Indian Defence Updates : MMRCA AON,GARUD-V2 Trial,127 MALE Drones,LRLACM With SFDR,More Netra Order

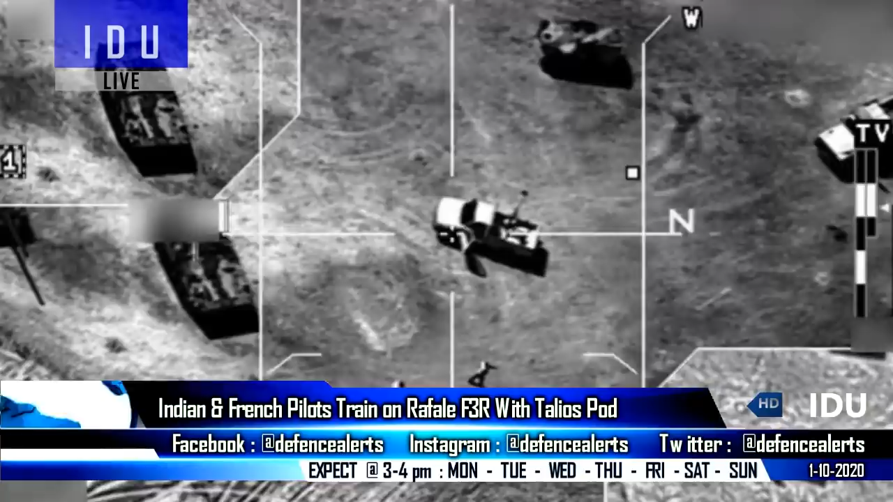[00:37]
combat pilots and ground forces with reliable situational awareness in real time